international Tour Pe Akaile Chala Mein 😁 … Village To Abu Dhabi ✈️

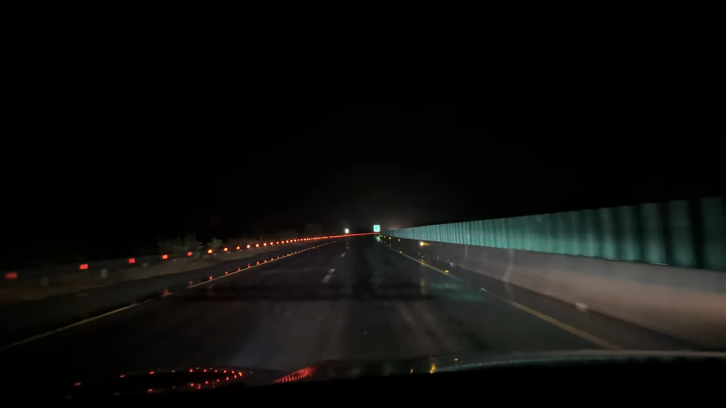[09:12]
الحمدللہ جی موٹروے پہ اتنا رش نہیں ہے اور اس طرف نہ بارش ہوئی ہے اور بارش ہو کے بند ہو چکی ہے ایک
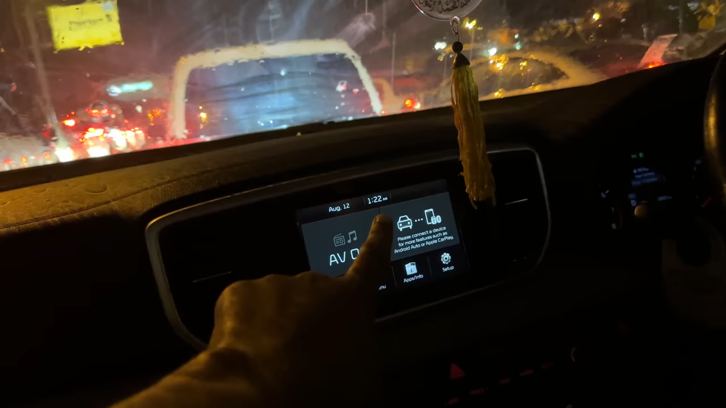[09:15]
بچ کے بائیس منٹ پہ ائرپورٹ ہم پہنچ چکے ہیں بہت بارش ہو رہی ہے اور
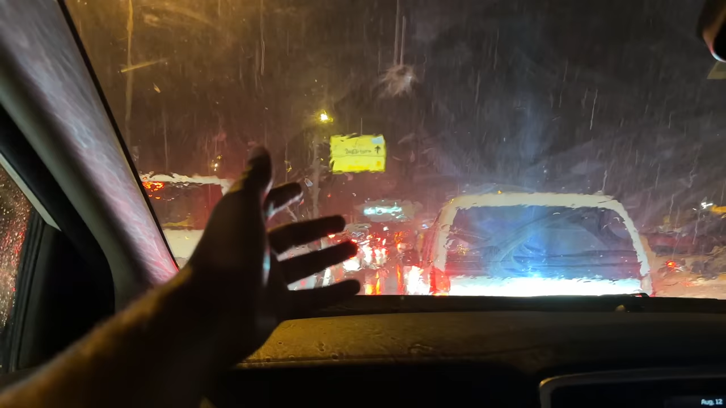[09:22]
آنے والے دو دنوں میں بھی ایسے ہی بارش ہوتی رہے گی اور رش بہت لائن لگی ہوئی ہے وہ آگے تک